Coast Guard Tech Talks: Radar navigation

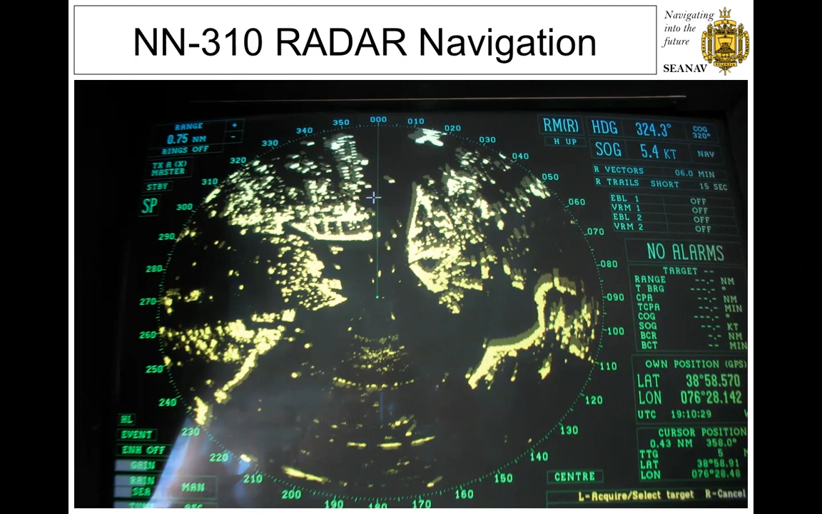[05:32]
And this is a course that they actually go through at the junior level at the Naval Academy. So congratulations to all of you that are working through these qualifications and learning some of these great skills early on in life. This is radar navigation. So radar, or radio detection and ranging, was developed during the early 1900s,
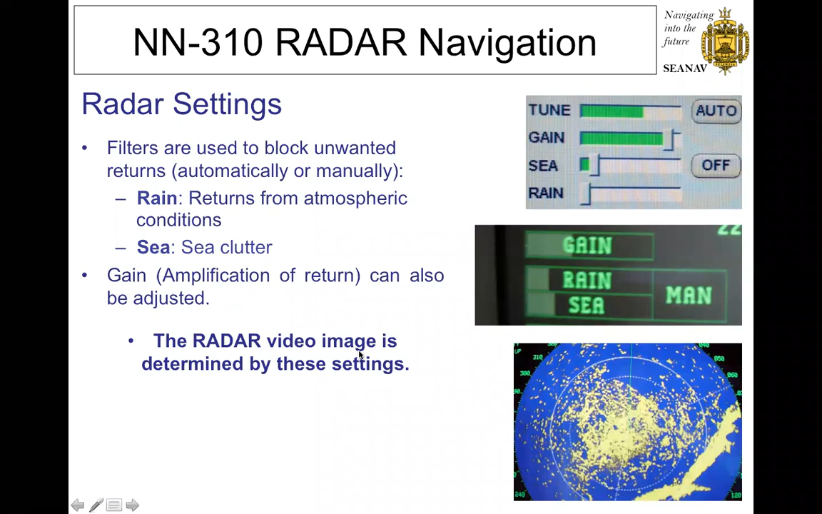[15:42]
The people that have the most experience and get in there and mess with that radar the most to learn what its settings should be in the prevailing atmosphere are the ones that have the most success at sea finding those small vessels. This is an example of our gain here with the gain turned all the way up.
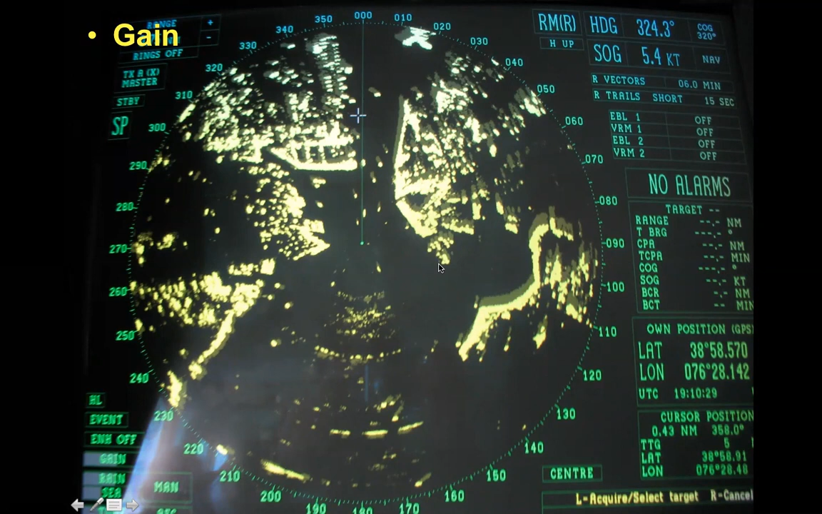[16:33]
But we've adjusted that gain so that we're seeing positively whether these are boats or buoys and the shoreline. We don't have a lot of clutter mocking up where there's not actually any contacts.
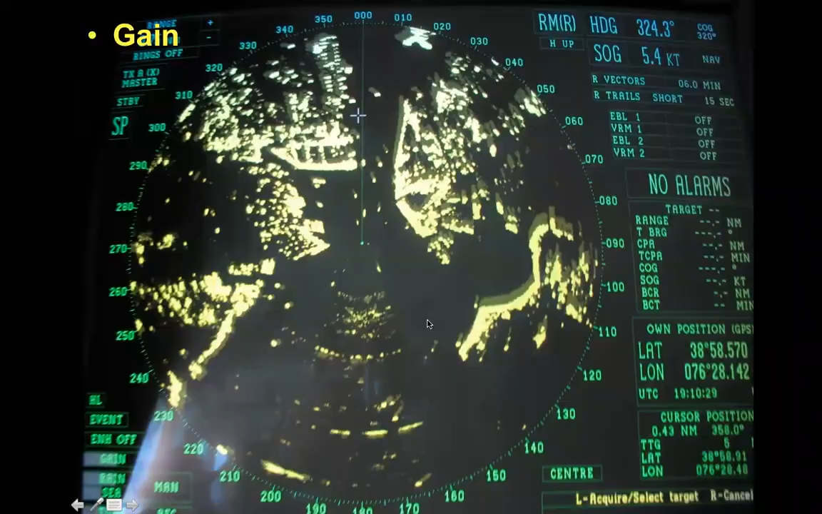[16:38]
Sea clutter. So what happens when you are using your radar is the first thing that that electromagnetic wave bounces off of, it's going to come back, and that electromagnetic wave isn't going to go any further because it's already bounced off of something. So if you have a lot of sea clutter, we can see here on the left a really good picture, where on the right, it's not so good. If there's a small vessel near us within these first couple range rings,
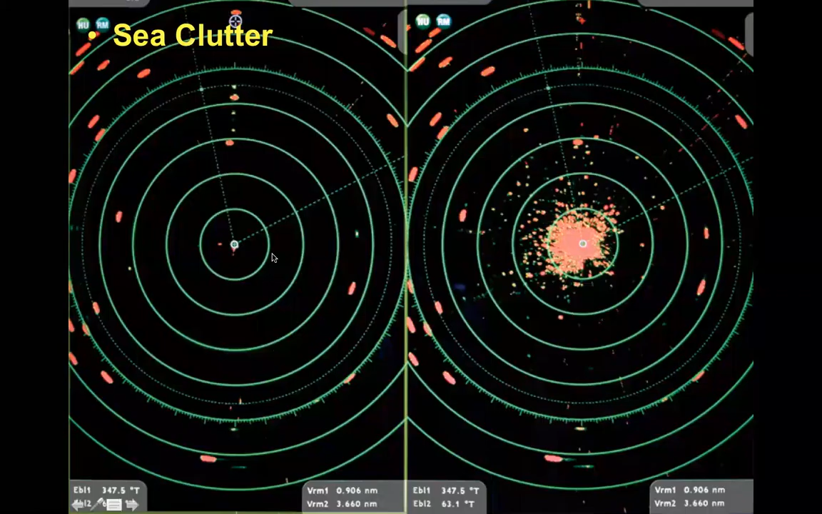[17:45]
state so that they're not bouncing off the first waves they hit and they can actually go out and hit some vessels or some buoys and bounce back to us and give us a good navigation picture of what we're seeing. Rain looks like this, where we've got that a little bit further away from us.
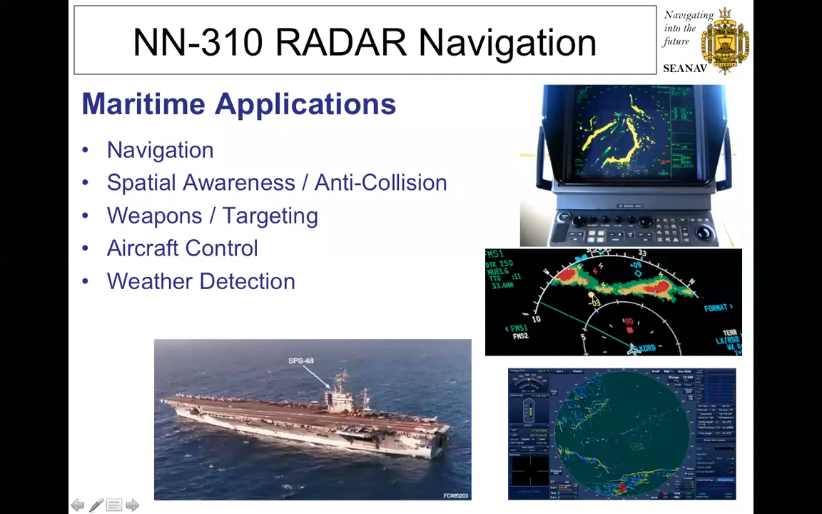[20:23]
We've got on the bottom here an aircraft control radar. So we've got our plane in the center and it's detecting some clouds coming up through it. And it's got some other aircraft that are on there as well. So for navigation, what we're going to do is we can actually do a radar LOP. I think that everybody in this group should be aware of what an LOP is, but if you're not, it's a line of position. And if we have three lines of position, we can get a fix. So what we can do with radar is we can get a range to a known object.
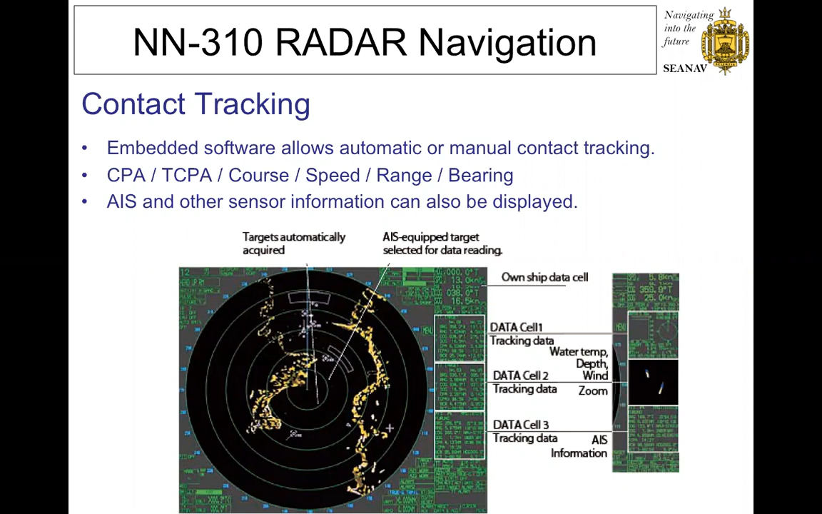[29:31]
But where you're getting the radar signature from may be 300 feet away from that AIS signature up on its bow. So understand that if you're using radar, don't rely solely on the AIS overlay. And if you have an AIS overlay, don't rely solely on the radar signature. You want to compare and contrast both.